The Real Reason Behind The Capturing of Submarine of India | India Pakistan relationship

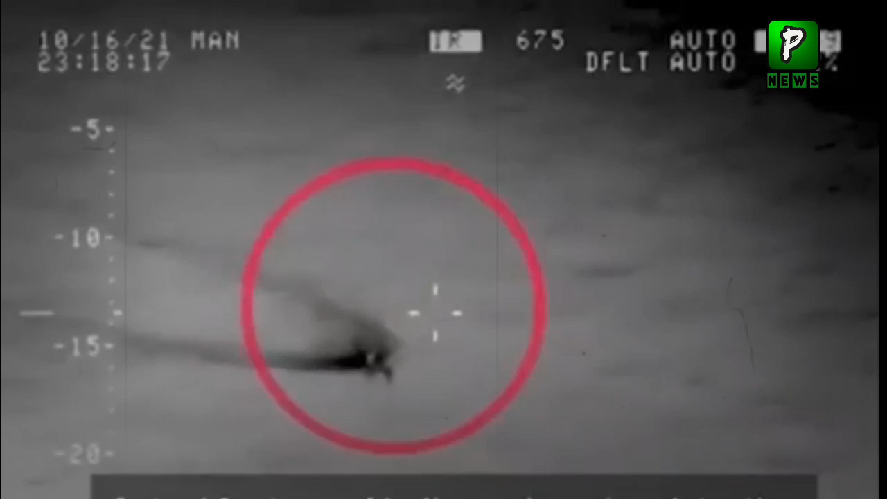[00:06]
پاکستان نے بھارت کی سمبرین کو مجبور کر دیا کہ وہ پاکستان کی سمندری حدود چھوڑ کر چلی جائے لیکن سوال یہاں پر یہ پیدا ہوتا ہے کہ پاکستان نے اس بھارتی
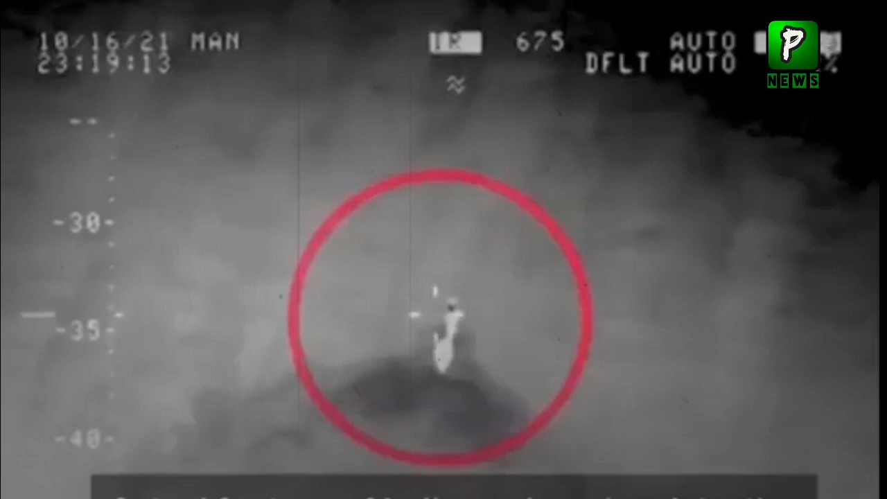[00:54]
لگایا ہے یعنی یہ سمبرین پاکستان کے اکنومک زون میں تھی ہر ملک جس کو سمندر لگتا ہے اس کی ایک سمندری حدود کے علاوہ سمندری اکنومک زون بھی ڈیسائٹ کی جاتی